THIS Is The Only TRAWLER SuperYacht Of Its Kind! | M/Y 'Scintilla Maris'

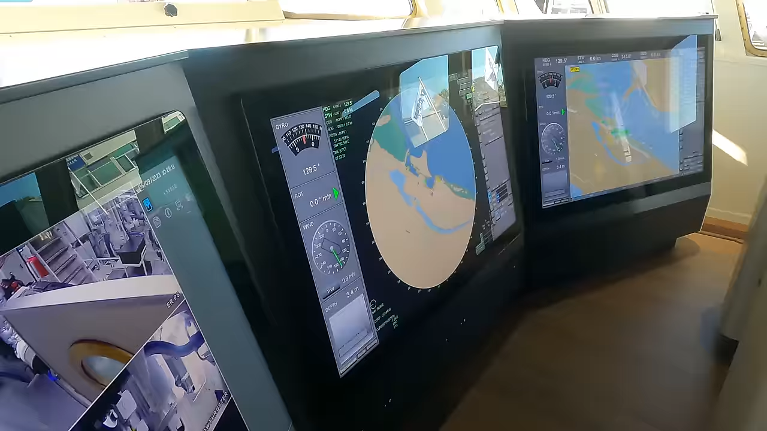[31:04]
However, you can configure these multi-function displays according to your own preferences.